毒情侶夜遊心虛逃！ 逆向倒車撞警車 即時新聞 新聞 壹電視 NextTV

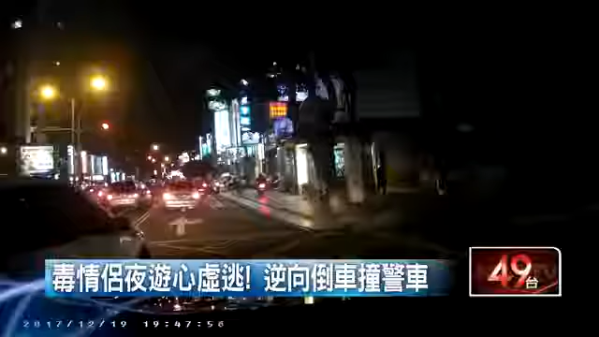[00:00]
白色轿车高速逆向转进单行道，没想到一辆宾士车要出来被挡住去路，车上驾驶还想逃，立刻倒车，先冲撞警车，再往前一面冲撞宾士车。